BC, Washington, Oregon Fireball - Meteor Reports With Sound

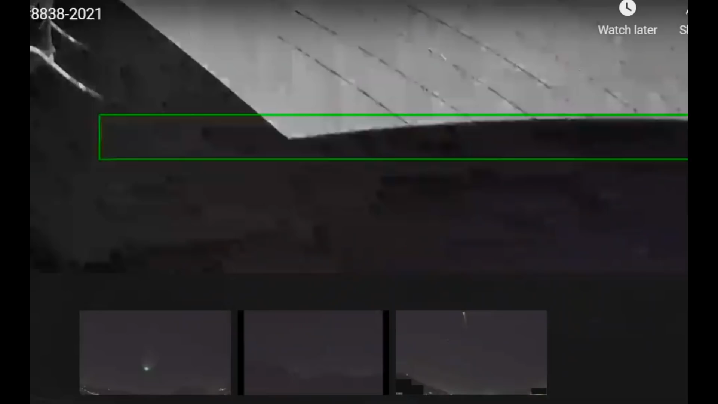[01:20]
There's also another video on AMS as the meteor passed over and made nighttime in today. This is the shadow as it moved across and the roof edge lit up.
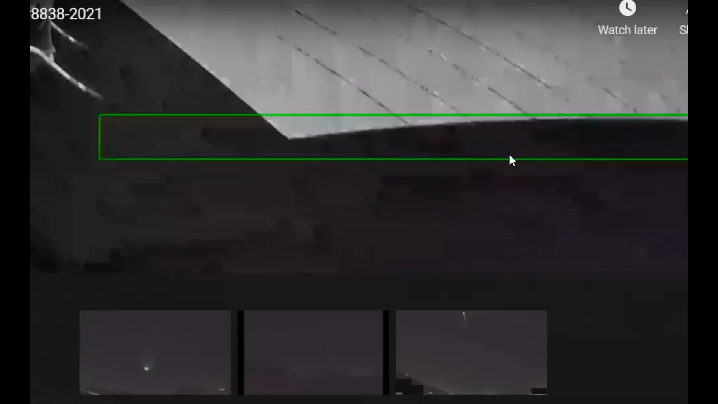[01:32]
Now on Twitter, ministries of Canada said that any fragments could have ended up in the ocean because of the trajectory.